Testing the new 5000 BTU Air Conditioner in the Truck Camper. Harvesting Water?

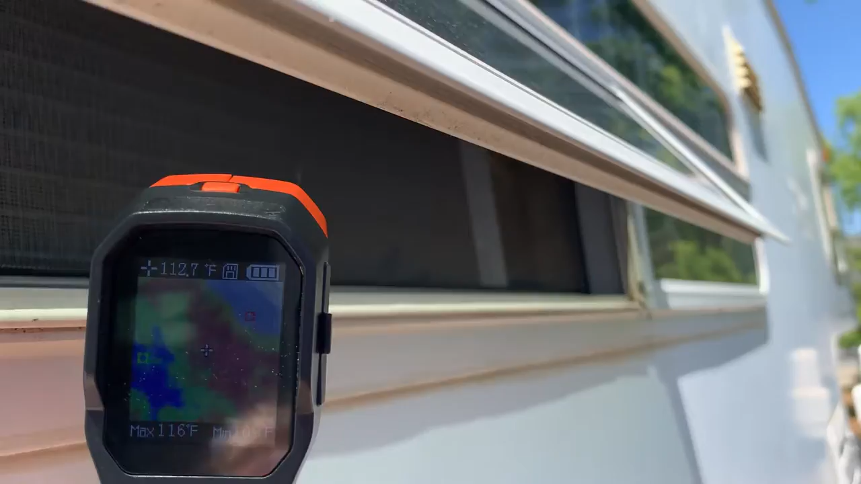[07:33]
On screen: spot 112.7°F, max 116°F
116 degrees 112 degrees blowing out let's go look inside